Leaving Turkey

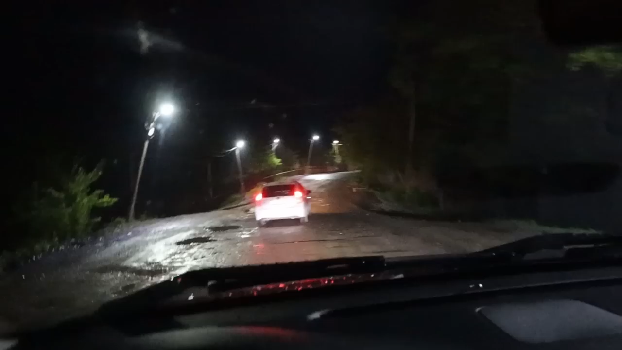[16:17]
The main road to Tbilisi was closed So now we have to I'm following some random guys that I don't even know where they're
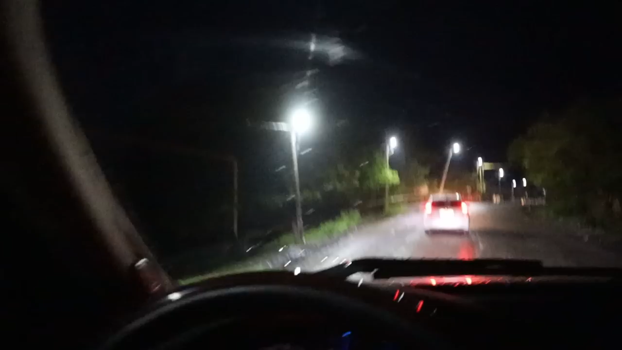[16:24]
going But I'm guessing they're going to Tbilisi And we're like Having a bit of a Off-roading experience What a lovely evening Nice